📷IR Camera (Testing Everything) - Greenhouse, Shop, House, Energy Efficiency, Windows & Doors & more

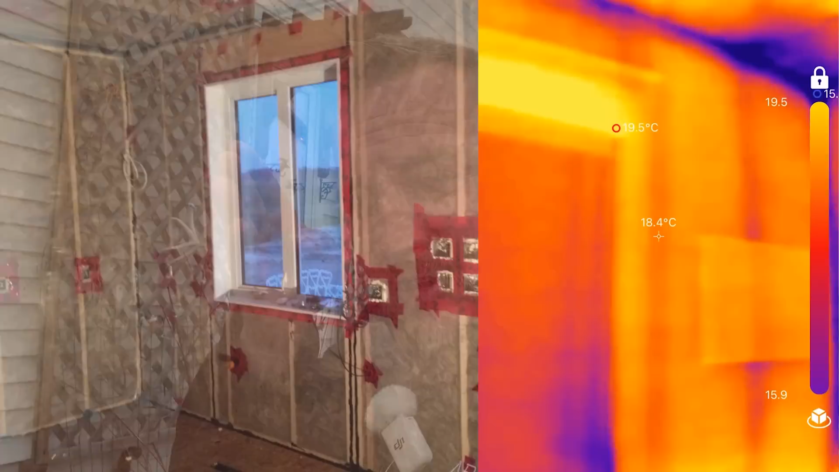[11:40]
On screen: spot 18.4°C
Uh, where you put two studs together, it's called frame caulking.
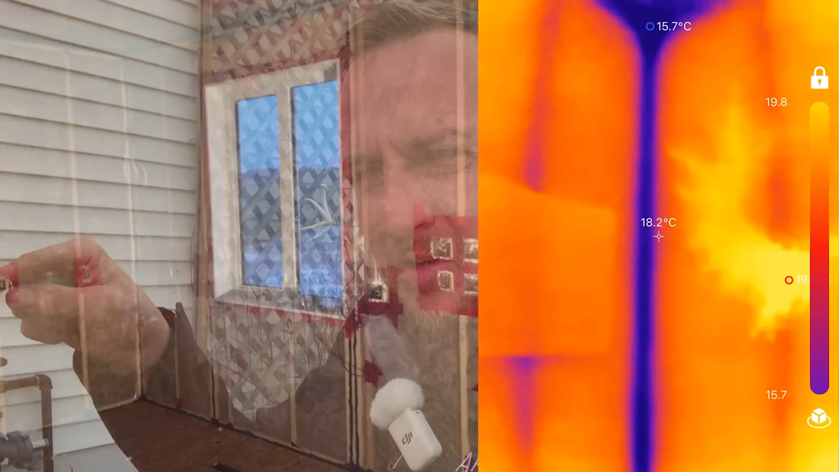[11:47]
On screen: spot 18.2°C
You put it acoustical sealant to prevent any drafts from coming in.
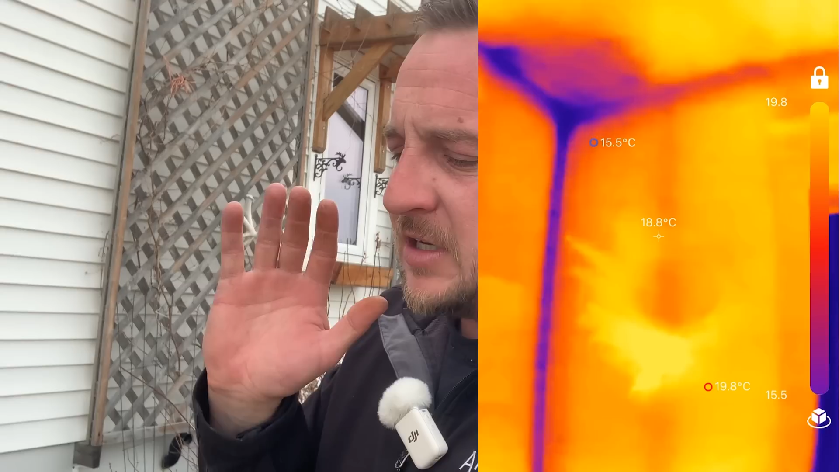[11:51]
On screen: spot 18.8°C
And I, I built this myself and took my time. It's as kind of as good as you can get it. Two by six construction with rigid on the outside.
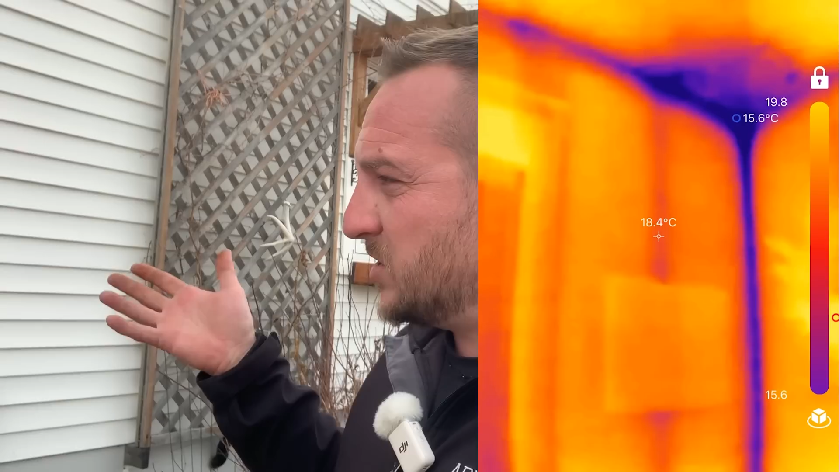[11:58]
On screen: spot 18.4°C
You can still see the cold spots on the top of the wall, the thermal bridging on all of the studs.
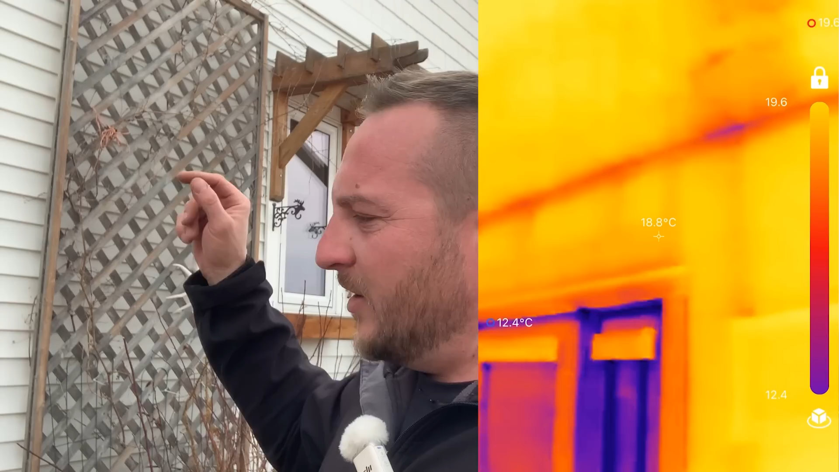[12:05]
On screen: spot 18.8°C
And when I shine it up at the attic, I put so much insulation up there.
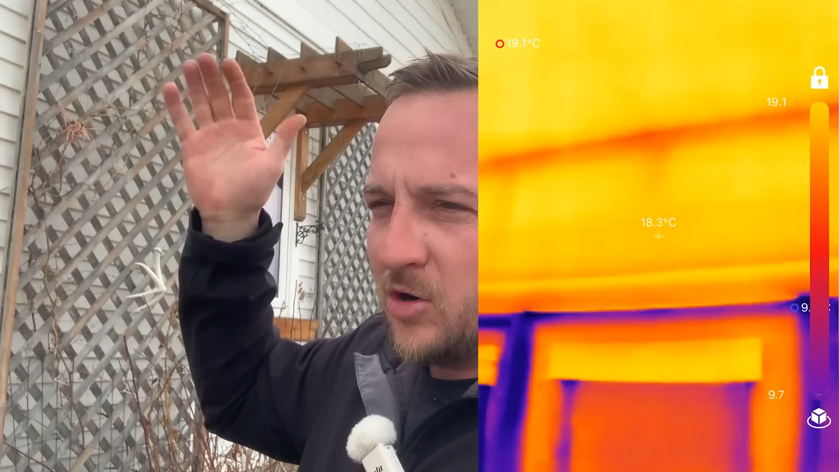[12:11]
On screen: spot 18.3°C
There's zero heat loss. The attic hatch, you can clearly see is losing a little bit of heat. And then these are the best windows money could buy at the time.
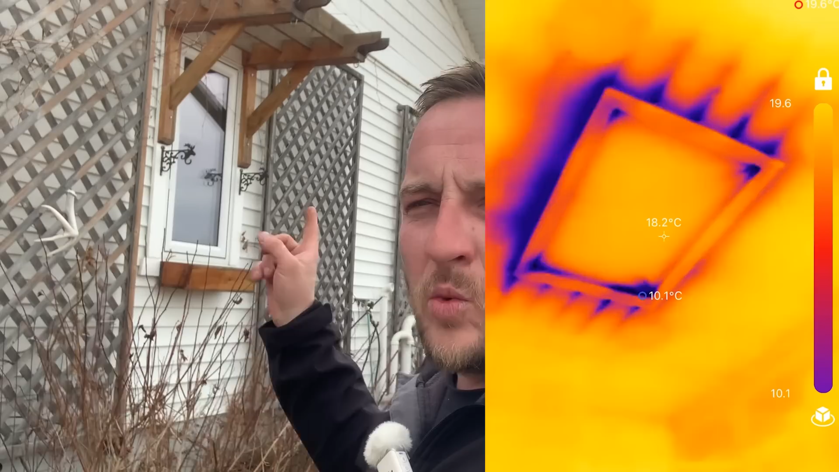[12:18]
On screen: spot 18.2°C
Triple pane windows.
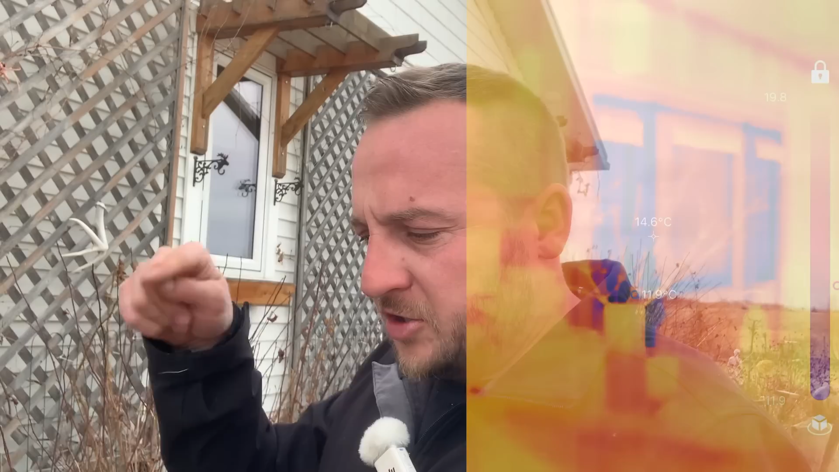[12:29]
On screen: spot 14.6°C
also I went to a two by four construction house with just energy star double pane windows.
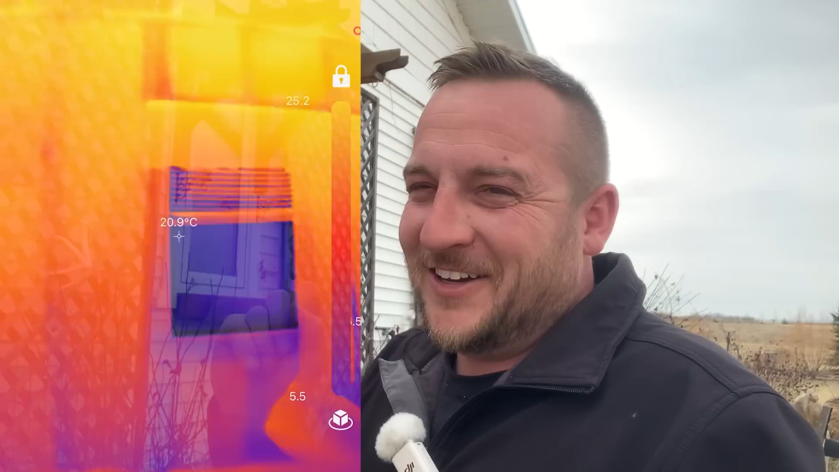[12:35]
On screen: spot 20.9°C
And those are some crappy windows.
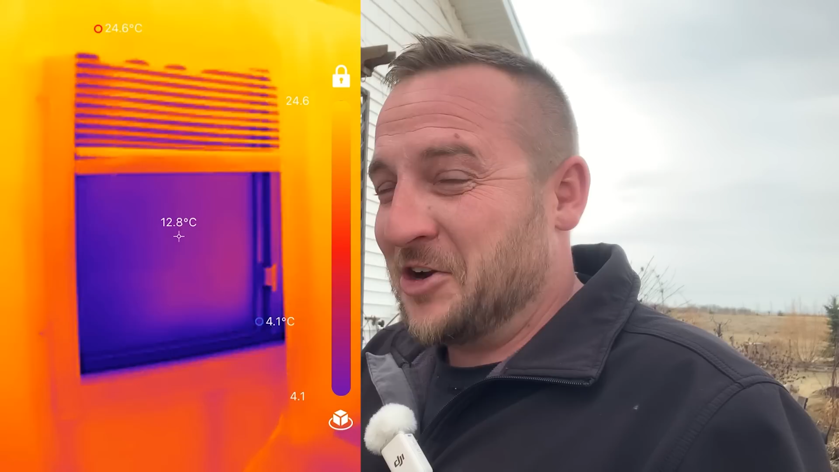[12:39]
On screen: spot 12.8°C, max 24.6°C, min 4.1°C
They have an energy star sticker on them and, uh, just double pane windows. Those are crap.
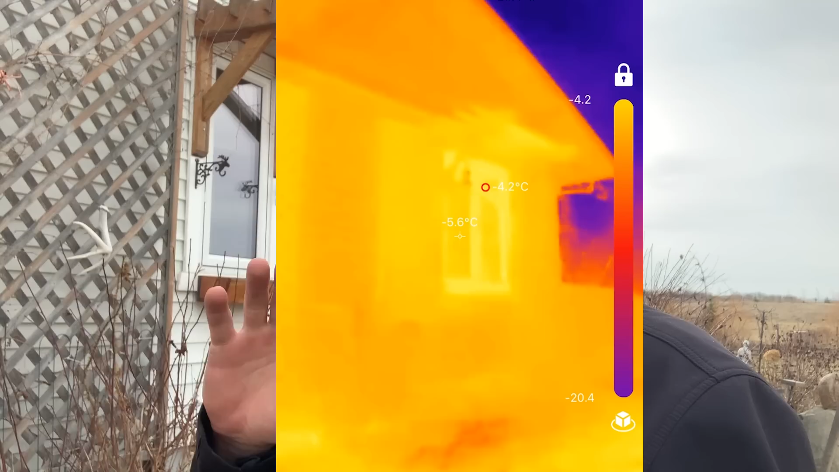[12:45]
These are quite good, but what takes the cake is my double, double window invention. I wish I had the thermal imager when I was in real estate.
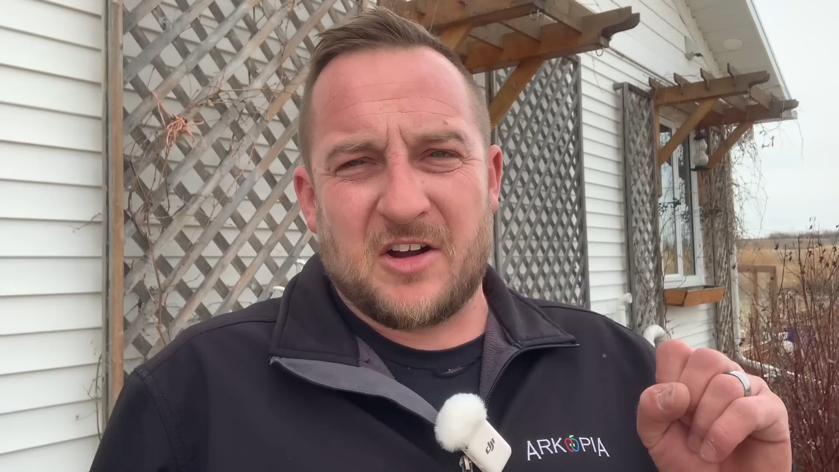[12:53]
I could go in a standard house and tell you exactly how efficient it is. I took it in a standard house with two by four construction. Nothing special.
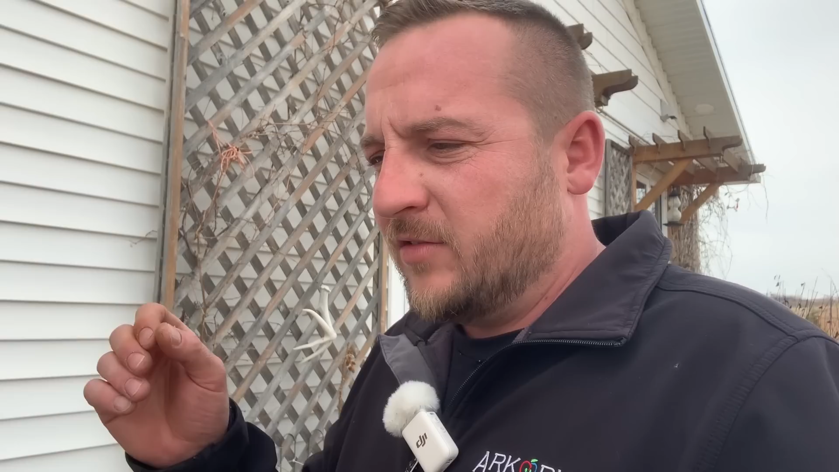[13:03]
It's just an older home and double pane windows on it.
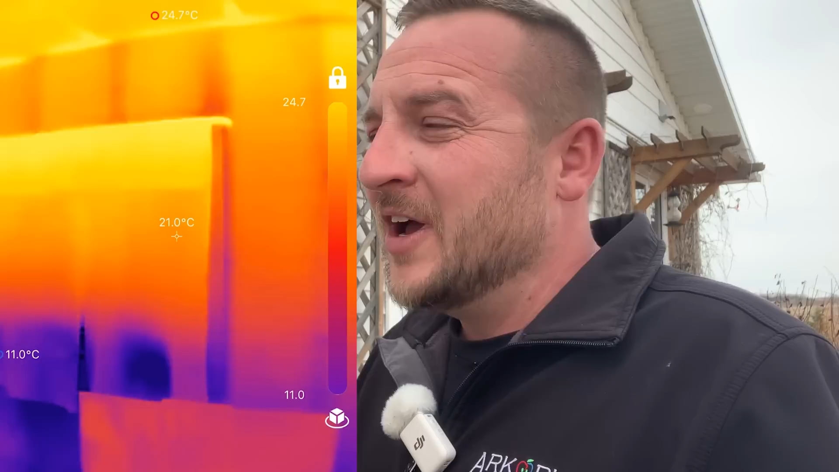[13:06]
On screen: spot 21.0°C, max 24.7°C
And holy cow, you can see the thermal bridging incredibly perfect where every stud is.
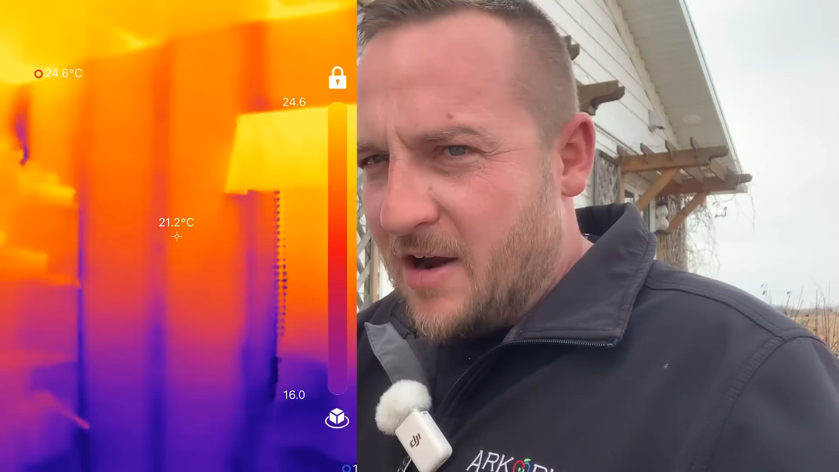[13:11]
On screen: spot 21.2°C
You could use it as a stud finder, those thermal imaging cameras.
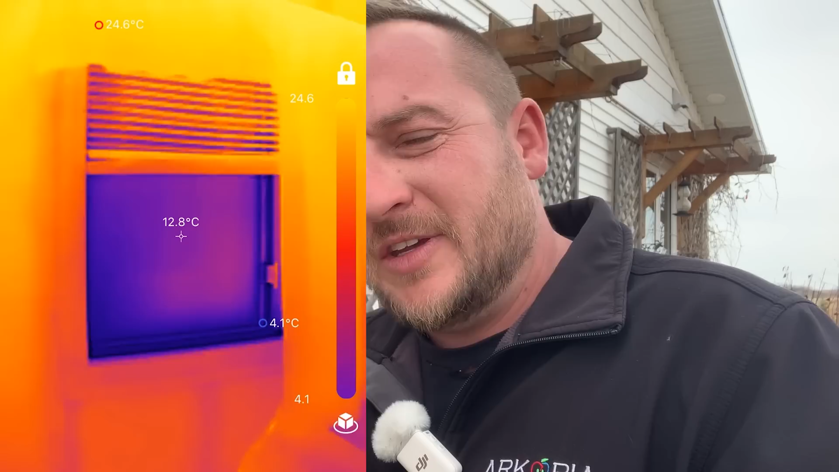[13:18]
On screen: spot 12.8°C, max 24.6°C, min 4.1°C
You can even see every screw and every nail used to put on the drywall or, or wall paneling or whatever in there.
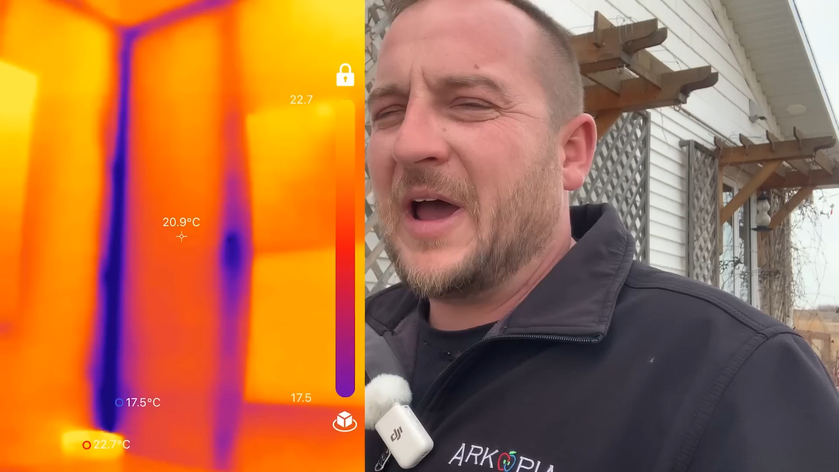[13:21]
On screen: spot 20.9°C, max 22.7°C, min 17.5°C
Cause those nails are cold and there's no insulation in a little two by four wall, extremely inefficient houses. And like I said, I saw the inspector using it to check the attic and he was able to,
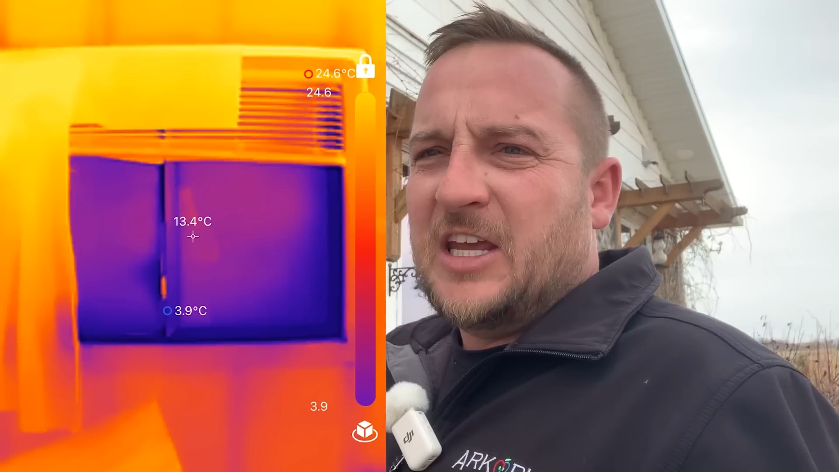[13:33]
On screen: spot 13.4°C, max 24.6°C, min 3.9°C
in part of this house, it was kind of this weird part, but the,